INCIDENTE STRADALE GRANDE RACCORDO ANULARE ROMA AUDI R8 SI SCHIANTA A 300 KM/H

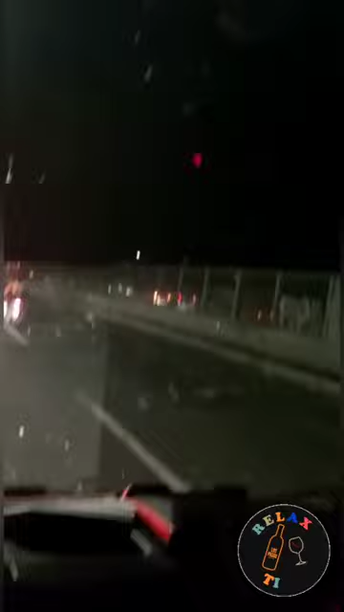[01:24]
Questo che ha fatto tu raccordo con l'R8 è passato a 200 all'ora ma è sorpassato guardate che ha fatto guarda che ha fatto con questa macchina questo guarda questo li pensi che lo stanno da tutte no è morto no porco dio
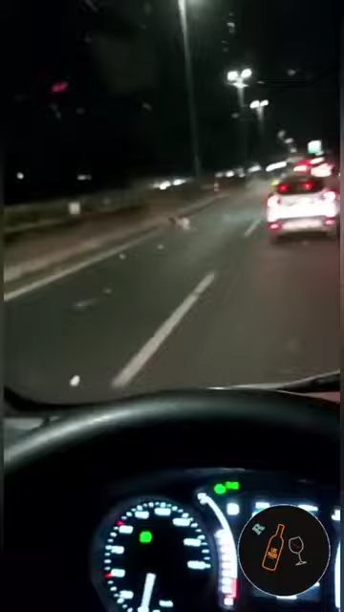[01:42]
questo è morto no porco dio questo è morto no cazzo è morto è morto no è morto guardate che ha fatto
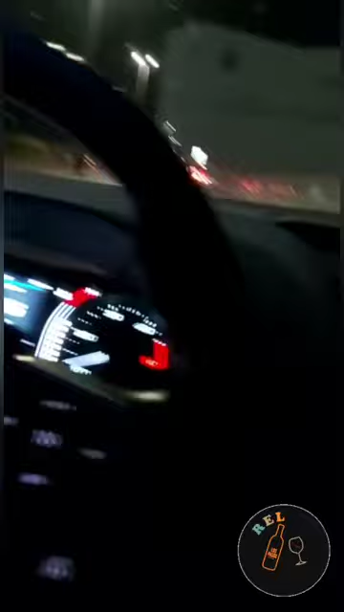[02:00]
vedo che questo sta tutto trampato questo sta tutto trampato cianna piano coglione guardate chi ha fatto mamma mia ragazzi una cosa brutta oh